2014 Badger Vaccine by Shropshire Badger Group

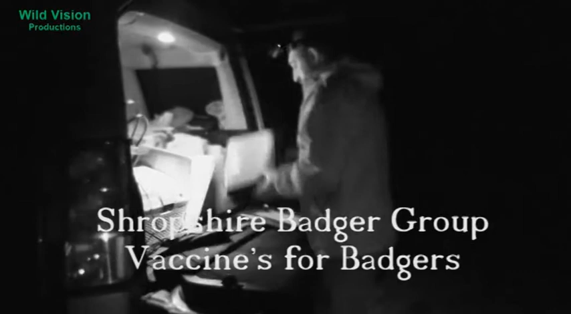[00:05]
Here we are following Tris Pearce as he vaccinates Badgers against TB.
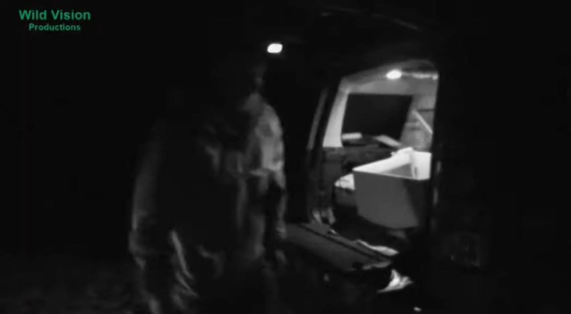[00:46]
Tris has now got the vaccinations ready loaded to inject into the Badgers.
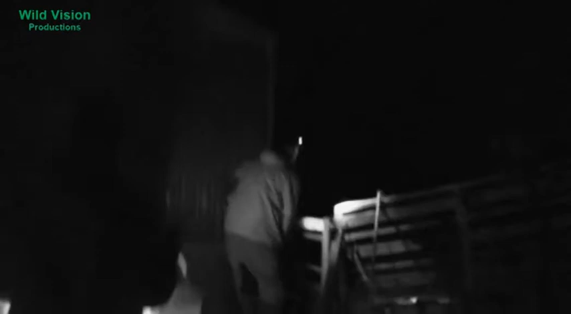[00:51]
He now moves through the farmland towards the Badger traps.
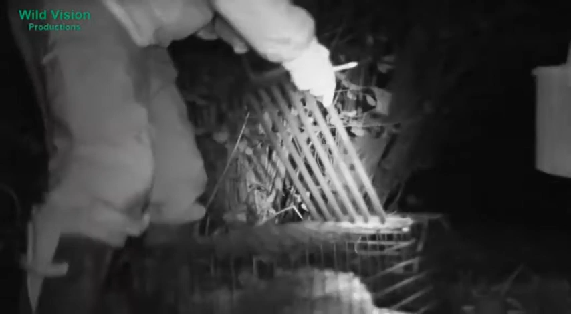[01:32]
The wickets that Tris is using now are to keep the Badger in one place inside the cage. He's now vaccinating the Badger. That's the easy bit. And now he's going to attempt to remove some fur from the Badger. I don't like the haircut. And just to leave a small area, which is slightly bouldered, where he can spray with a special spray paint, so that we can tell that the Badgers have been vaccinated and we can release them straight away if they are trapped again.